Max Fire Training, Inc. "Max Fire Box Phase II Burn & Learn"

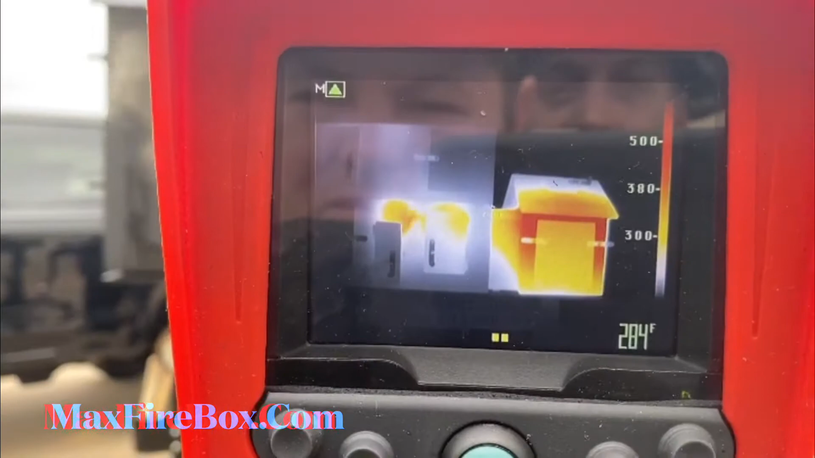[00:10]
On screen: spot 284°F
so you'd say that front door's on fire wouldn't you oh yeah all right there it is i mean 100 you'd say that front door's on fire
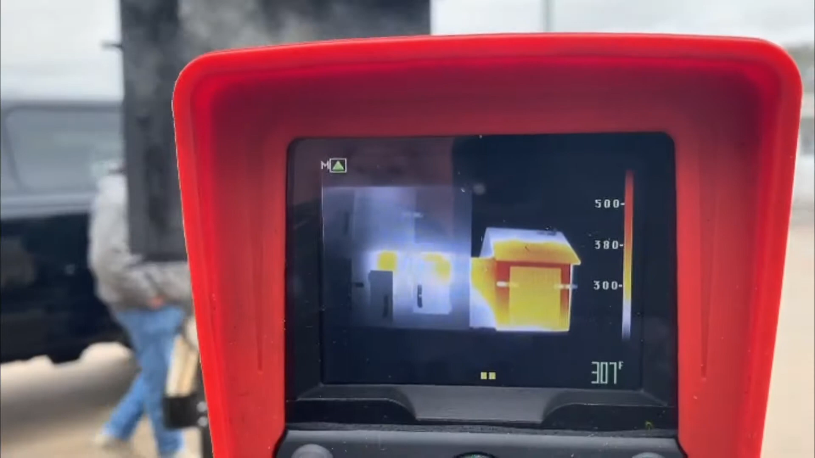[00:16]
On screen: spot 307°F
and you look at it you can't tell all right
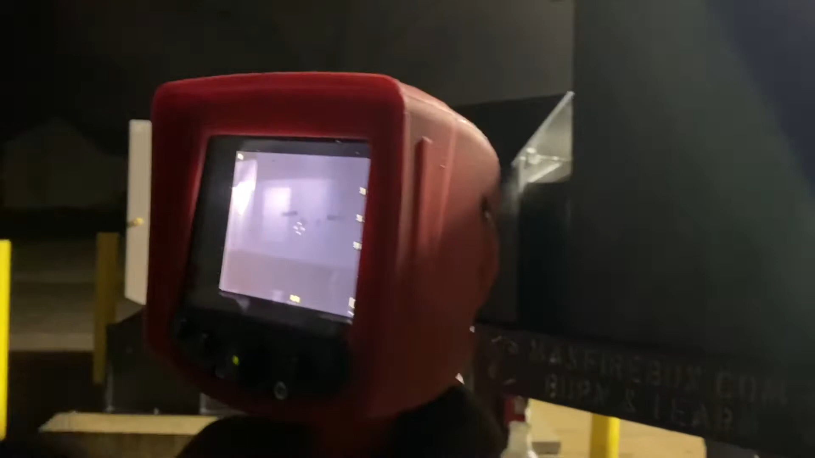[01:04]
well you can tell where the traveling path is because you can see you can see the hallway in the center and the way it's lit
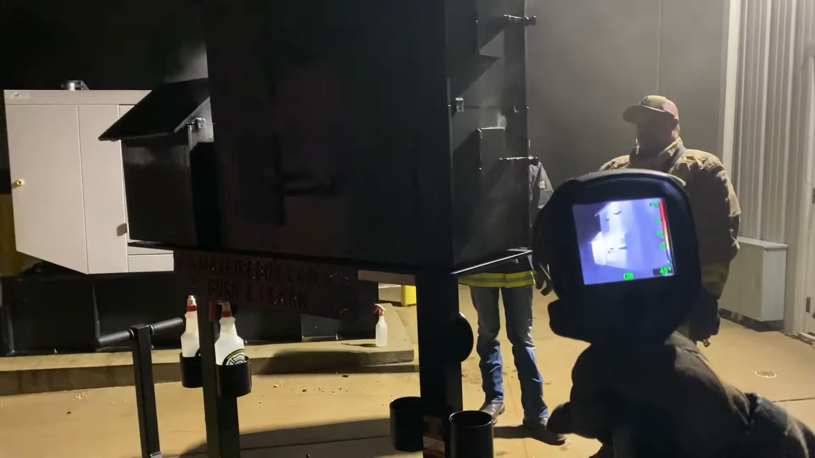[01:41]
i i know i had fire from the lowest level over here it came through went up the center and i can see that it came over here just by my colors or my light to dark you know exactly where it takes i knew the exact
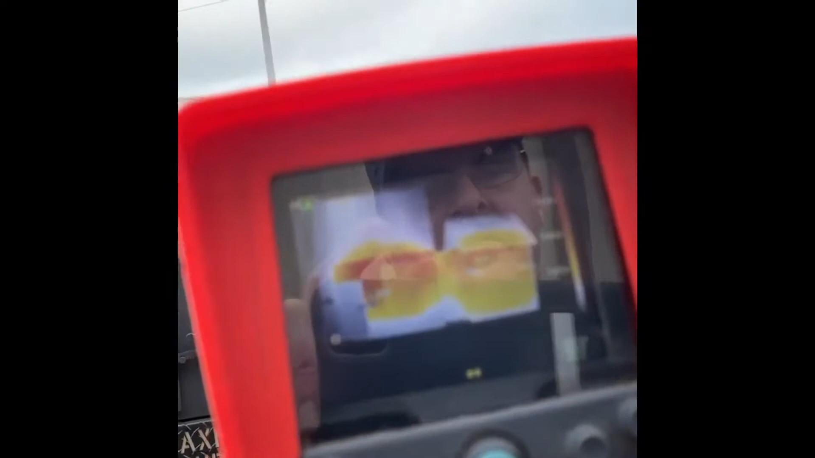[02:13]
you can tell exactly where the fire's been where it's at and where it's going going to this room
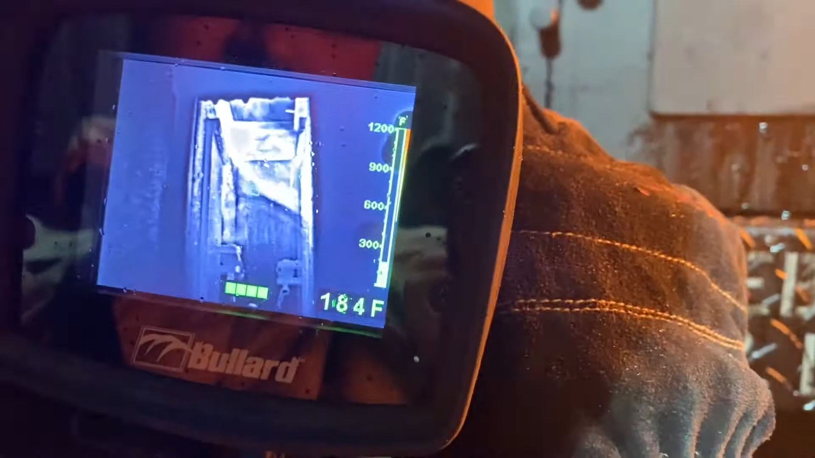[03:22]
On screen: spot 184°F
see that staircase though how fast everything's traveling upstairs look at the look at look at her level of smoke and then imagine her on that second floor yeah and you know that's the importance of closing
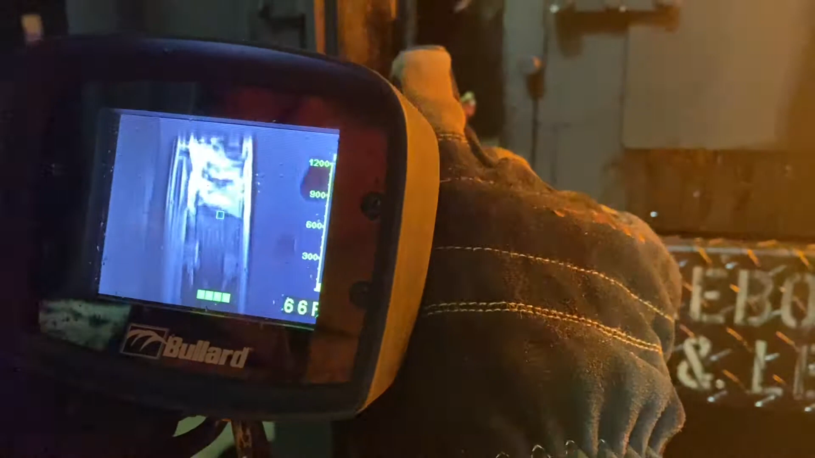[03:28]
the door right but think about your your victim and the